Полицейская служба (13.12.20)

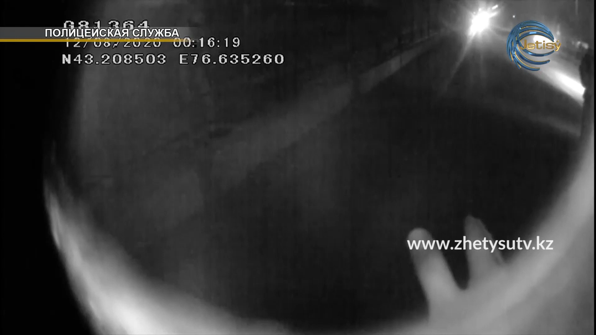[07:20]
что на одной из улиц Каскелена парень хочет спрыгнуть с моста. Экипаж Борт-191 в составе майора полиции Бакыта Жаркенбекова и лейтенанта полиции Ерната Максата сумели убедить подростка отказаться от своей смертельной затеи. Сейчас с подростком будут проводиться профилактические беседы с участием сотрудников ювенальной полиции и психологов.